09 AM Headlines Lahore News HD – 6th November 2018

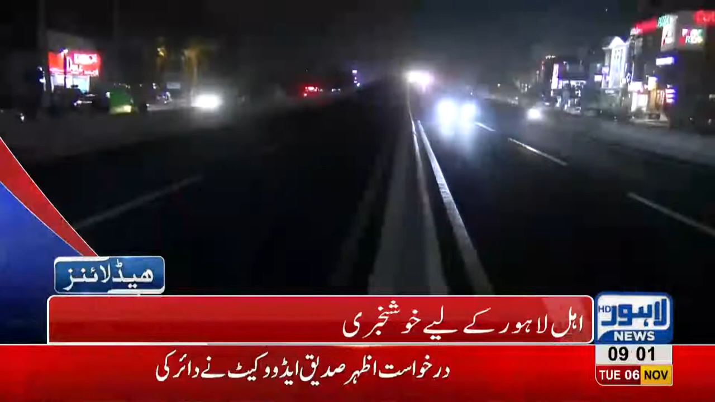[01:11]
اہلے لاہور کے لیے خوش خبری شاکت خانم فلائی آور آم ٹرافک کے لیے کھول دیا کیا جہا ٹام سے ڈرائیونڈ روڈ تک کوئی سگنل نہیں ہوگا خیابان فردوسی سے اللہ ہو چونک جانے والی ٹرافک کے لیے بھی سگنل فری راستہ شہرائے نظریہ پاکستان سے واپٹا ٹاؤن تک بھی سگنل فری دو رویا فلائی آور کھلنے سے ساتھ ہی شاکت خانم چونک کے ٹرافک سگنل سکھاتے منصوبے کا آگاس پندرہ جنوری کو ہوا اناسی کروڑ پہ لاکت آئی